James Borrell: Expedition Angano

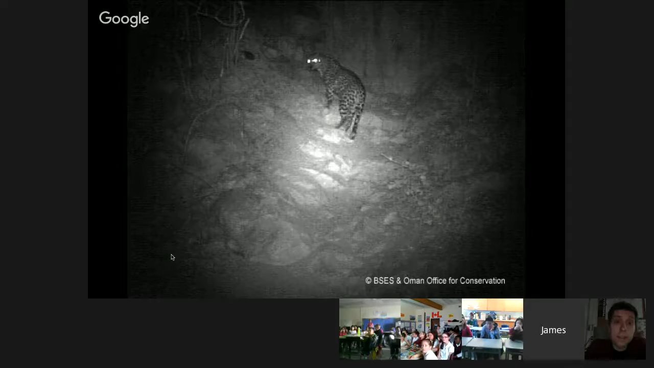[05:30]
You're probably all straining in your classrooms trying to see, but this is really exciting because it took a month of hard work up in the mountains to finally get this one grainy image. But what this image means is that this cat is still alive, which is really, really exciting for us. And someone always goes back and gets a much, much better picture.